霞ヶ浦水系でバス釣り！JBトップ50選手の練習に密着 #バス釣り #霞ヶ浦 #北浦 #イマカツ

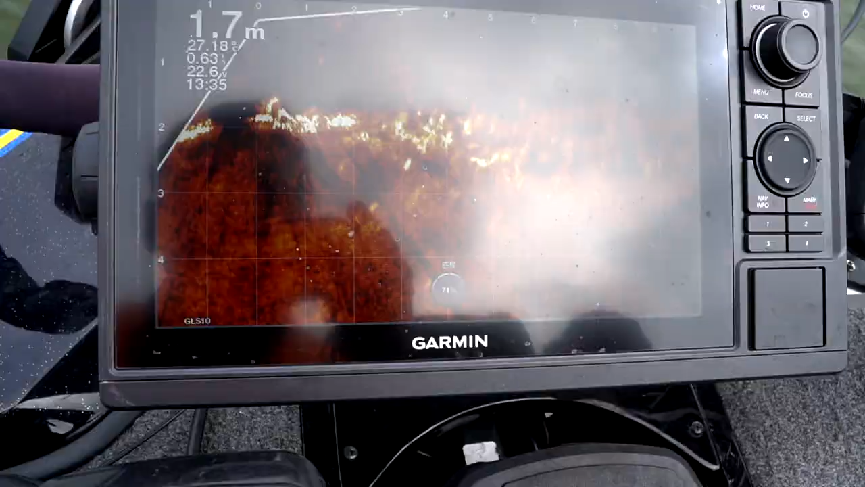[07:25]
On screen: depth 1.7 m
汚いな、プロの人はこういうの見ながら釣りしてたんですね。やばいですね。